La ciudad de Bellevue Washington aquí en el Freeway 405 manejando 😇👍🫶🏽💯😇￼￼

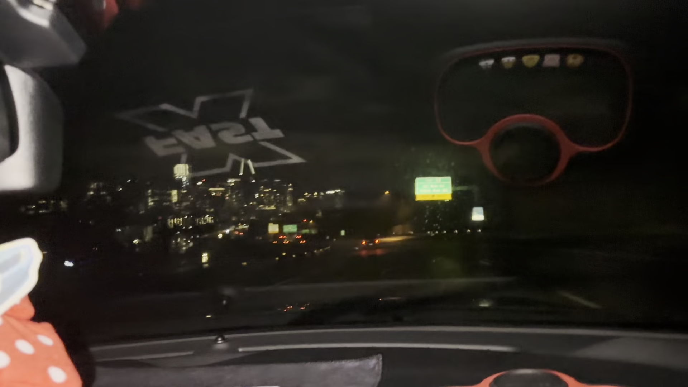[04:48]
aquí venimos en Seattle ahí es Belvio ya venimos llegando a Belvio, Washington
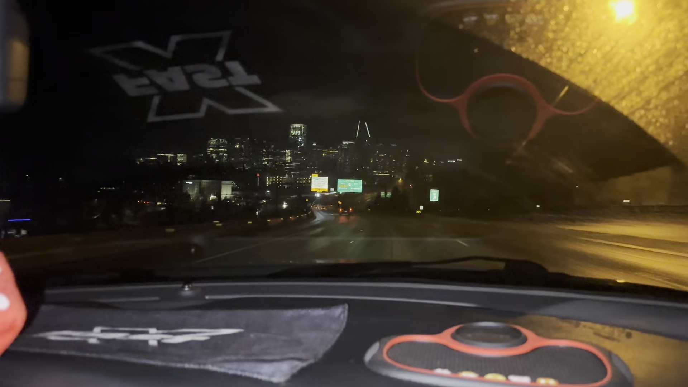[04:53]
hay muchos edificios igual parecidos a Seattle también ahí está, vienen muchas personas, visitores aquí a visitar a Belvio igual ahí se ve la ciudad de Belvio, se ve bonito ahí se los muestro, ahí están, aquí es Belvio